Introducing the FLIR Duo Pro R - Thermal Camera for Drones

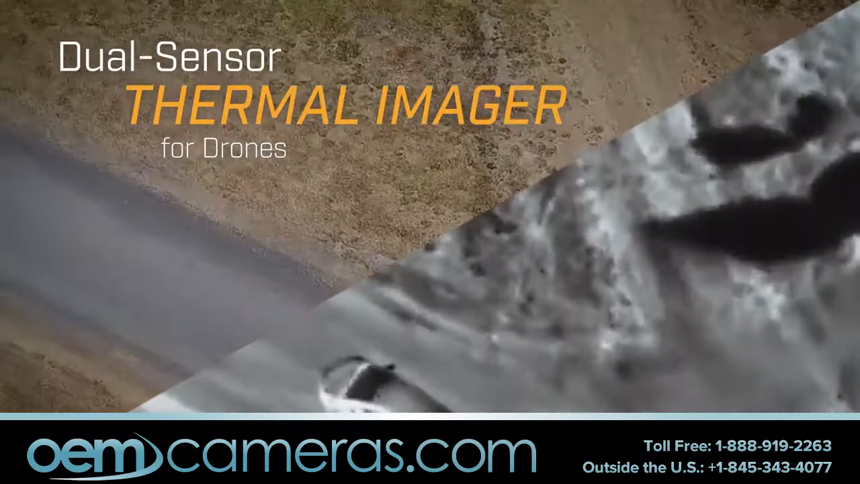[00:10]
With high-resolution thermal and high-definition 4K color imaging in an integrated package, DUO PRO-R gives drone operators double the imaging capabilities.